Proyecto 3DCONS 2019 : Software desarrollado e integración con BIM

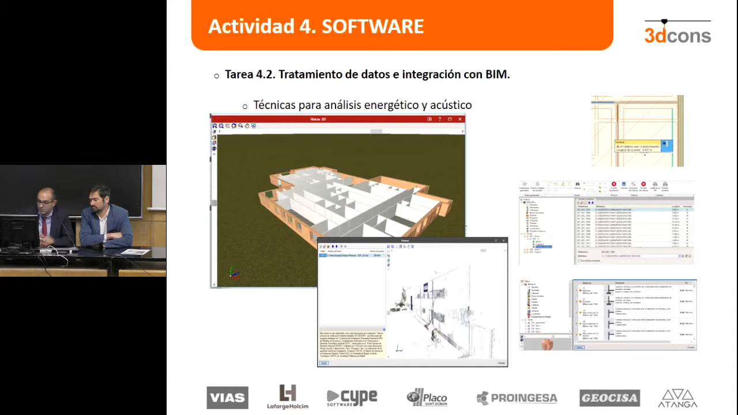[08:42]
Este modelador podía coger esa nube de puntos, se podía hacer ese modelo 3D y transmitir el modelo geométrico con esas características de aristas necesarias para después hacer ese cálculo térmico que exige la normativa española en este caso y básicamente toda la internacional a nivel europeo por lo menos. Entonces eso era uno de los puntos.
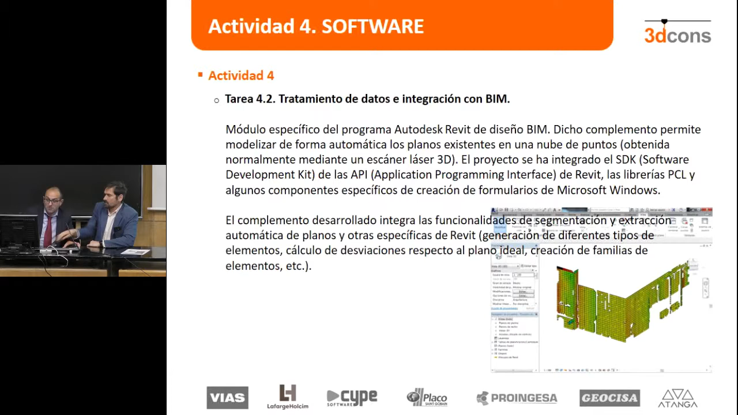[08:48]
Ese era el plan A y después teníamos el plan B o viceversa. Bueno, la idea era integrar todas esas nubes de puntos, ¿no?
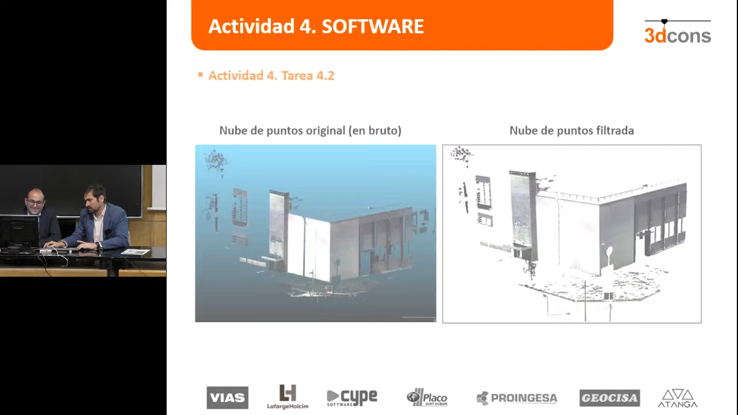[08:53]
Bueno, al final fue una nube de puntos tradicional, digámoslo así, un poco en bruto, un poco filtrada y que mediante un software que hemos desarrollado específico para este proyecto nos permitía extraer los planos. Al final teníamos que simplificar un poco los modelos y llegar un poco a ese proceso de voxelizado que hemos hablado nosotros. Un voxel es un pixel 3D en el que tenemos información no solo de geometría,
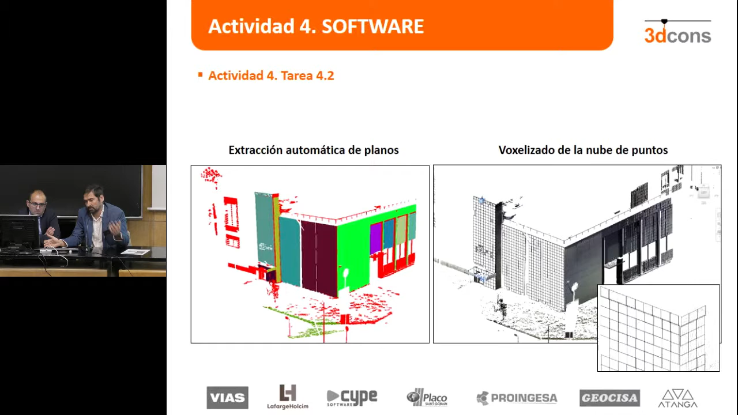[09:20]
sino de datos de orientación, termografía, etcétera, etcétera. Con ello conseguíamos imprimir ese negativo en vertical que nosotros necesitábamos. Esta era la idea más compleja que era sobre edificio existente, el patio de los mayores. En obra nueva es todo más sencillo porque el lienzo puede ser realmente una plancha de acero o un prefabricado más plano y más ideal.
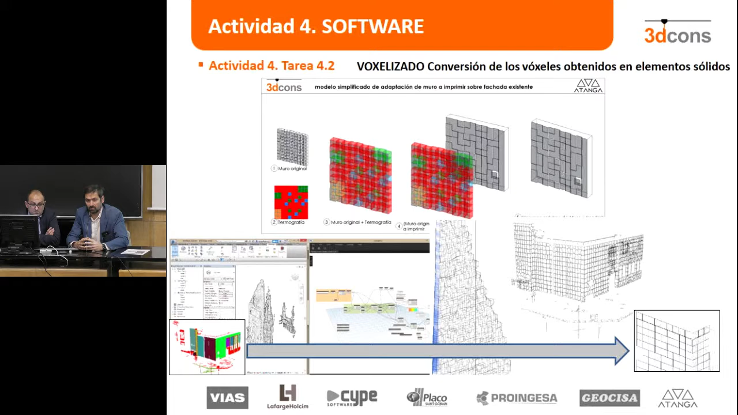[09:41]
Probamos ese voxelizado y mediante el plugin, yo creo que lo vamos a ver aquí, que se desarrolló en concreto sobre Revit,